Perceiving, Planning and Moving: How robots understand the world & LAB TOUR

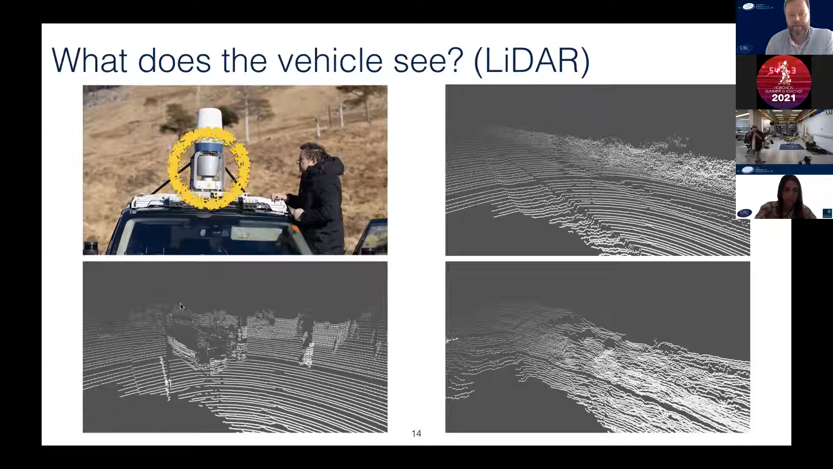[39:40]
So the challenge here is to develop algorithms that can understand and work and operate in all these different kinds of environments. And this is also one part of the SACS project. Here's another sensor. This is now a radar sensor on top of the vehicle. And they're using it in this context for localization again. So earlier I've shown you localization using images that match the features in the images across other features. Here you're matching the scans between features of these different radar scans. And what we want to do is, we want to understand how good these scans, scan matches are. So we want to understand when our localization is failing.
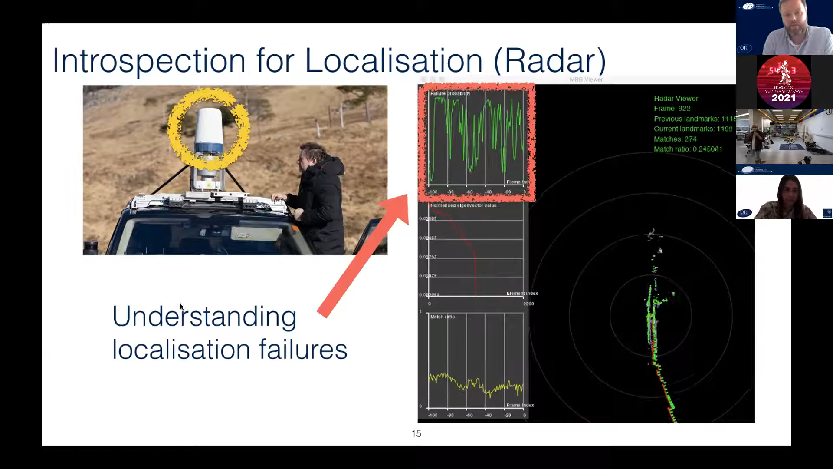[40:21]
And this really helps us to make these systems more robust and more safe. Because if we are detecting that a sensor is struggling with the localization, so we can switch to different sensor modality, and use a different sensor for the localization, like camera or LiDAR. Okay.
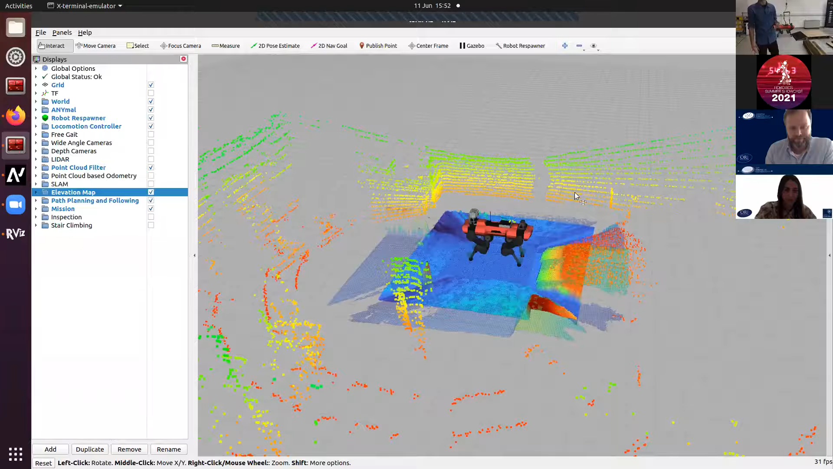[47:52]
So here we see a representation of what the robot is perceiving through its set of cameras in the LiDAR. So on the floor, you can see an estimate of the surface around the robot that is being created by working out what each of the four depth cameras is looking at. And then around the robot,
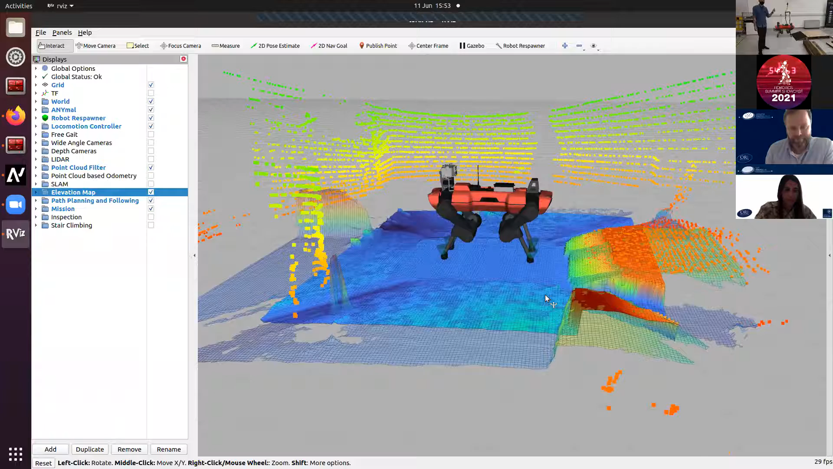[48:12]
you can see points that are returned from the LiDAR, the big sensor here on the top. And these are generally points that are further away from the system. So this would be the walls around the lab. And if you look closely, you would you'd probably see one blob moving around next to it, which is the points that are on me.